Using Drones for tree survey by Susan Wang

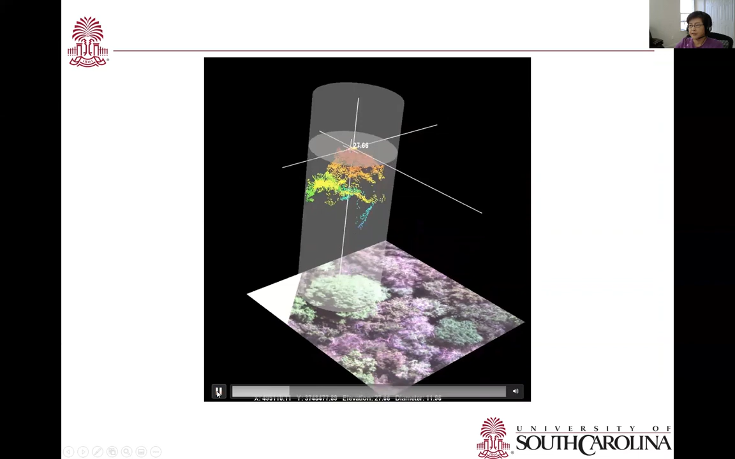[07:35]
a single tree and to extract its height, its crown shape,
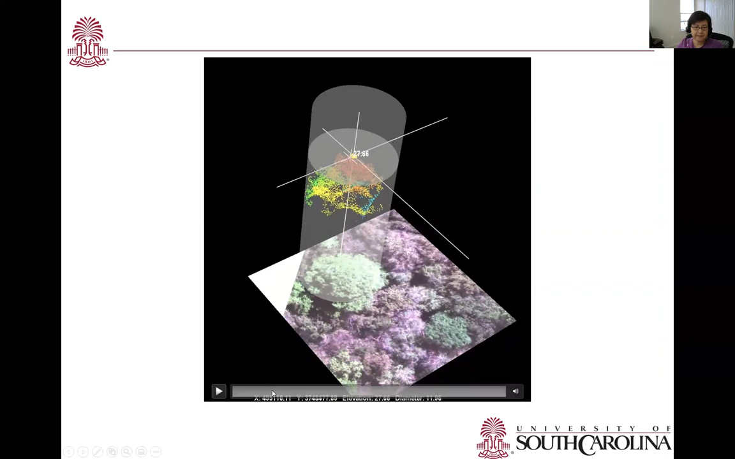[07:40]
and also very detailed polygon of the canopy. The next few slides are arc GIS outputs and there are some tree maps extracted from point cloud. This one is the canopy height model. And again, the woodland has almost closed canopy, but individual trees can still be identified.
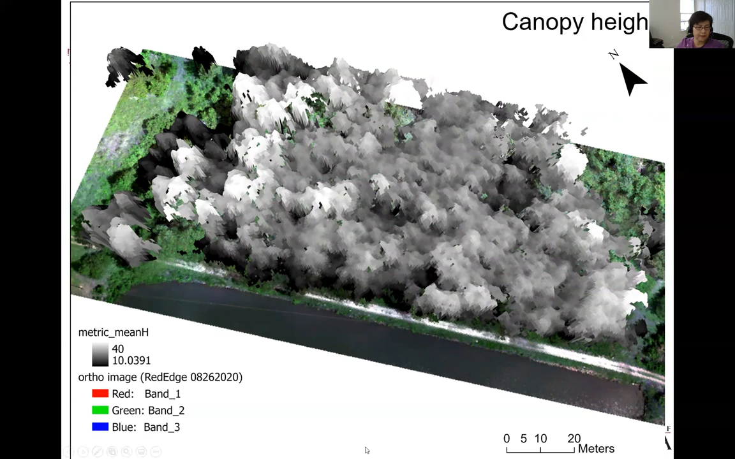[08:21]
Although quite a few of them there start to be continuously distributing together. The next one here is a 3D wheel of the tree canopy with true color extracted from both point cloud and also image. The tree tops are defined as the top most point of each tree and it is marked as the cone here.
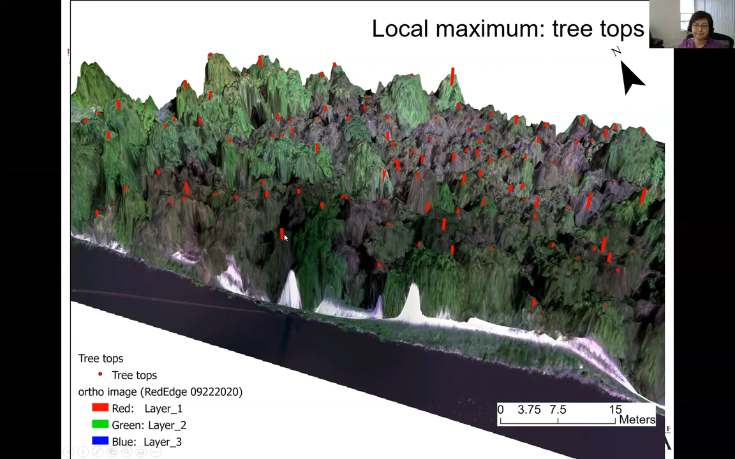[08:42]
From further analysis like image segmentation and watershed segmentation approaches, individual tree crowns are outlined.
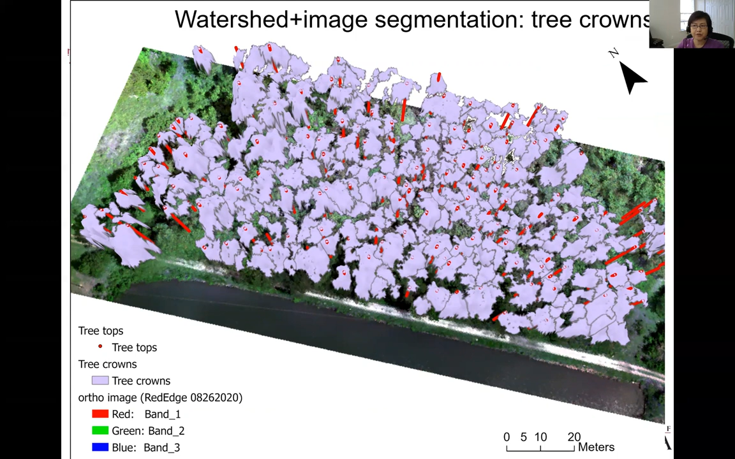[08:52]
Each tree crown has a tree top marked here in the polygon. The author image can also be further processed in the remote sensing to identify the tree types. The flight mission on Sweet Bee Pond Dam identifies 286 trees with majority are black gum, then tulip poplar, then pine.